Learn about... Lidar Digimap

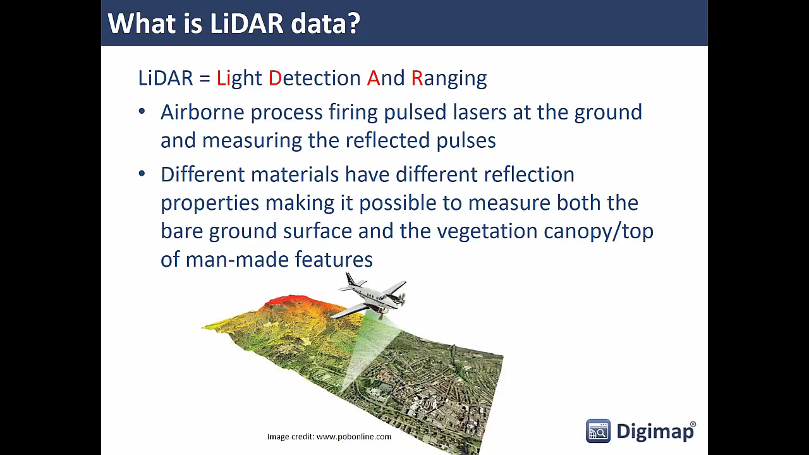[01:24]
And basically, it's a way of capturing really detailed ground surface information. And you can measure things like the size of the tree canopy, the top of man-made features like buildings, but you can also determine the ground surface from beneath that as well.
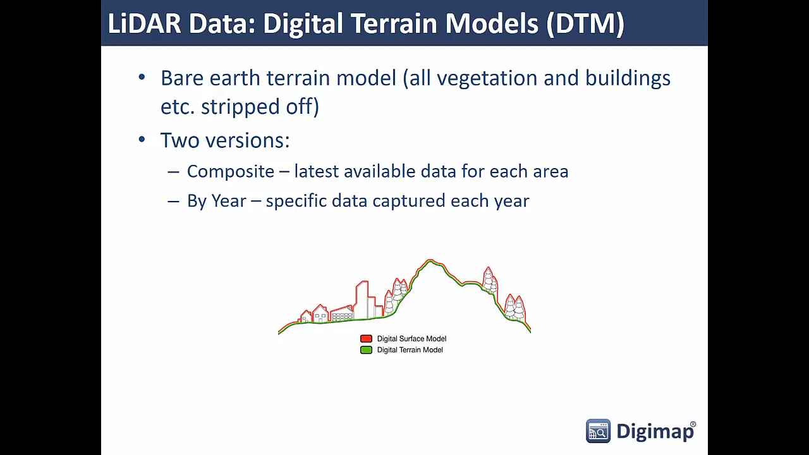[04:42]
So we make it available and we publish that by year as well. So if you want to see how your area has changed over time, then look at the by year data and you can get it from there. So the second type of data is the digital surface model. And this is what you would see if you were to look out of an airplane or from a tall building. This is the surface that you would see from the air effectively. And in our little infographic at the bottom here, that's what the red line is. So the digital surface model follows this red line. So it goes over the top of buildings, goes over the top of trees, forests and over the top of hills. So in some areas it's obviously the same as a digital terrain model, where there's no features,
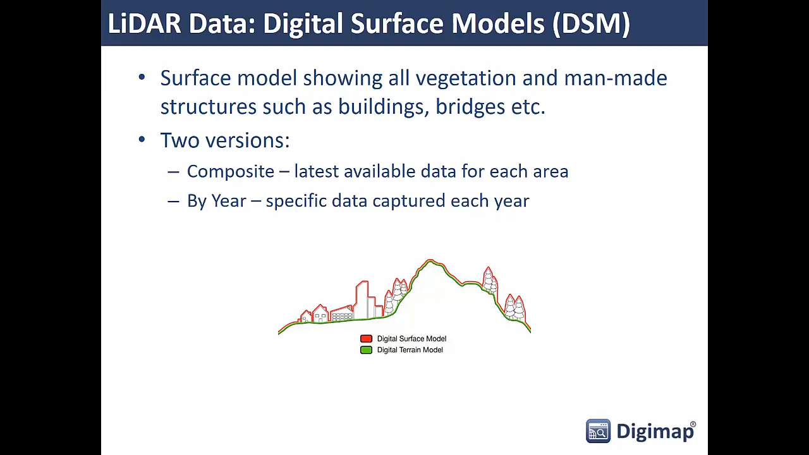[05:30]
So obviously you've got the top of a building here and you've also got the terrain height underneath it. So you can work out how tall these buildings are. And again, we make this digital surface model available in two versions. So we've got the composite and also the by year data for change over time type analysis. Now the third set of data, I'm mentioning it third, although really this is the original source data that is captured, is what we call point clouds. So point clouds are the raw data that are captured when companies go out and they scan the ground using LiDAR technology.
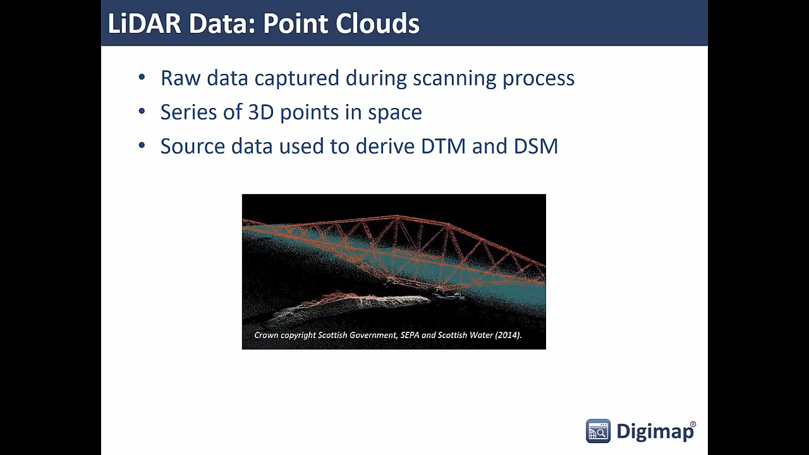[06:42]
And from this data, the LiDAR processing companies derive the terrain model and also the surface model. And where available, we obviously make the point cloud data available through Digimap as well. So there's another image of it. I'll come back to that in a bit because I'm going to show you the actual products in a GIS application so you can see what they look like. Now the final type of product that we've got as part of the LiDAR collection is some vertical aerial photography. This was captured during the capture of the DTM, the DSM and the point cloud data.
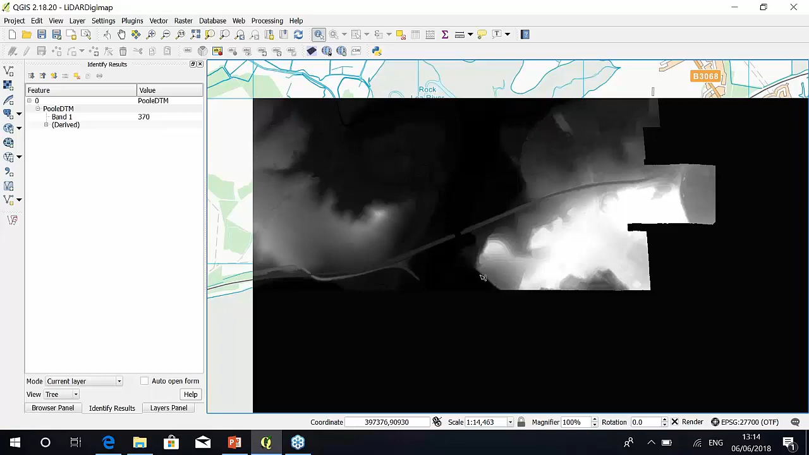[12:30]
So here we've got a value of 20,000. So this is actually, the height is in millimetres. So that's a height of 20 metres. And obviously if you click down at the coastline, this is a height of less than a metre. So you've got a standard DTM, but it's obviously very detailed, a very detailed resolution.
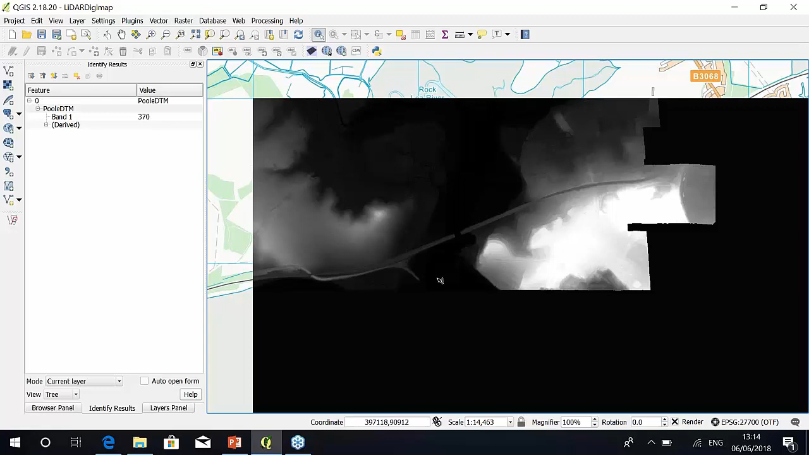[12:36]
If I just flip back to my players panel and turn on the DSM for the exact same area, you'll see we've got a whole load more data now.
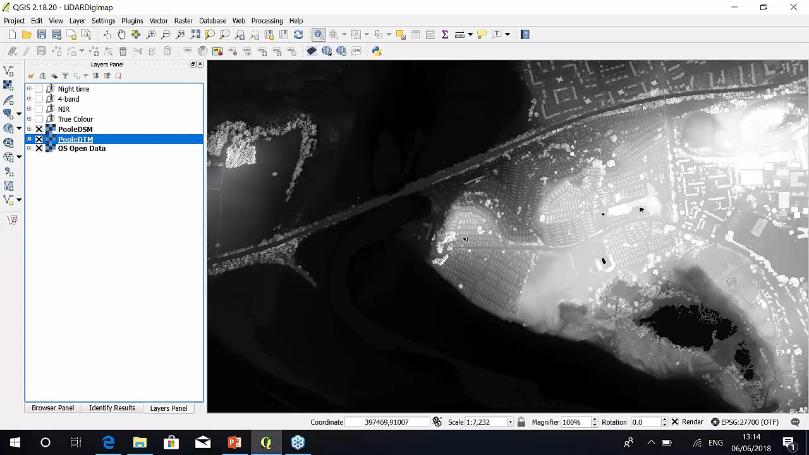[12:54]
And here's the car park. So if I zoom in a bit further, these are cars parked in the car park. And you'll see the detail of this data is fantastic. These fuzzy objects, these are trees or vegetation or hedges. So that's why they're appearing fuzzy, because they're not a continuous feature, like the roof of a caravan or a car.
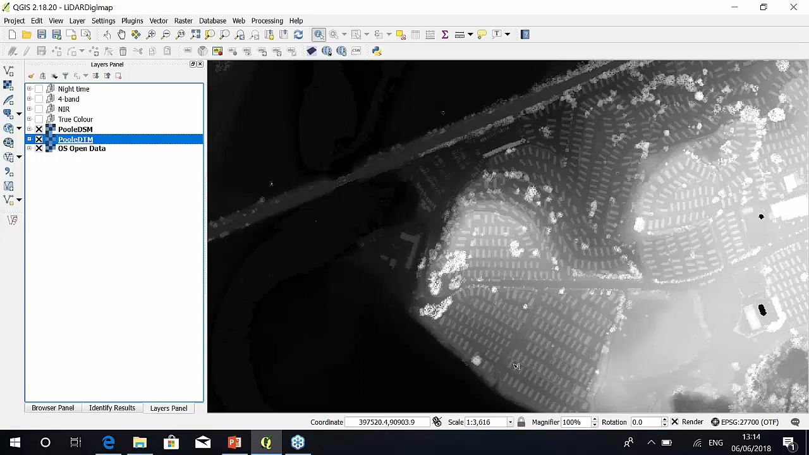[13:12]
But again, if I just zoom in a bit further, and if I just click on the top of one of these features, so there we've got a feature that's around nine metres tall. If I click to the side, we've got a bit less. So yeah, you can see the height of the actual features in this area. So 10 metres and a bit less around about. So you can work out the height of each feature. You could do the same for tree canopies. So here our tree is 14 metres tall. Sorry, 14 metres above the ground.
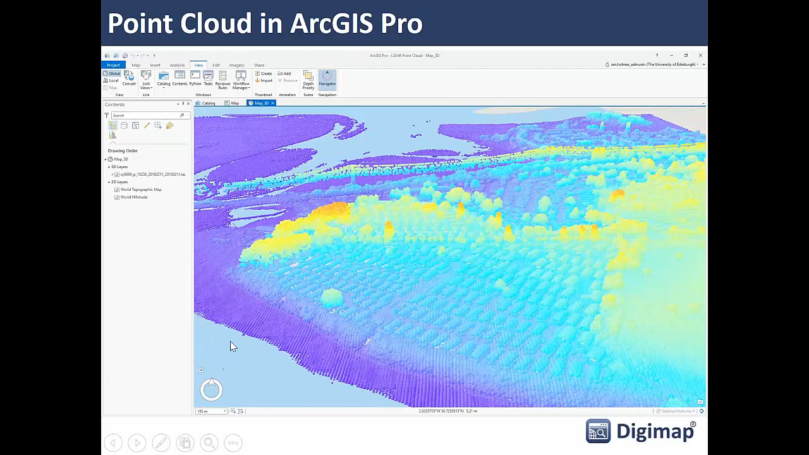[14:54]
You can see them, the trees and these features at the front and the foreground of the image. These are the caravans. So you can see how it's all laid out and make out the individual features. This is the beach. And then they obviously didn't collect the data in the sea. So once it went offshore, they stopped collecting it. But this is just displayed. These are the individual points like floating in space. And it's from this that the DTM and the DSM has been derived.
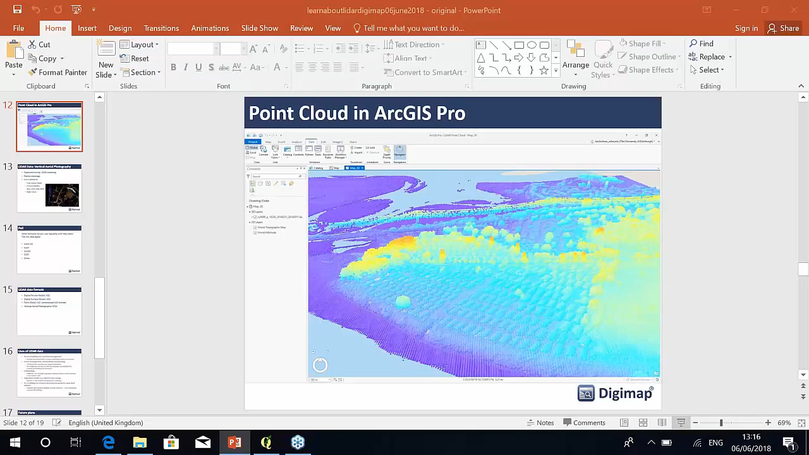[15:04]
Okay, so the other data sets are the imagery data sets.
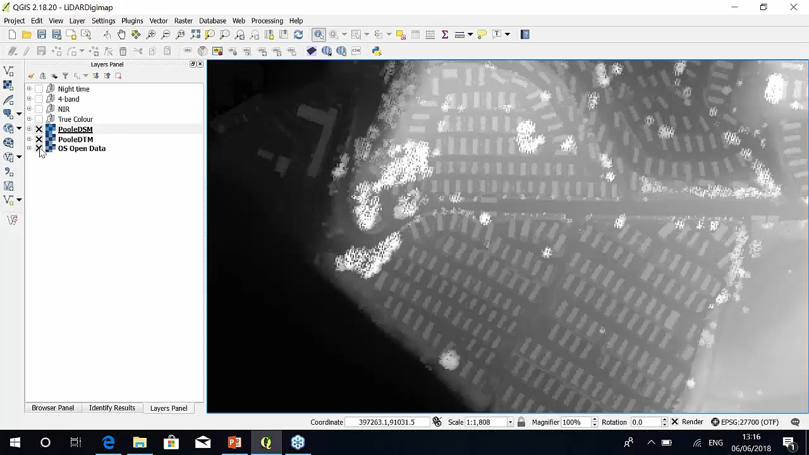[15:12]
So let's turn on the true color. So there's the true color, the RGB version. So again, nice and detailed. You can make out the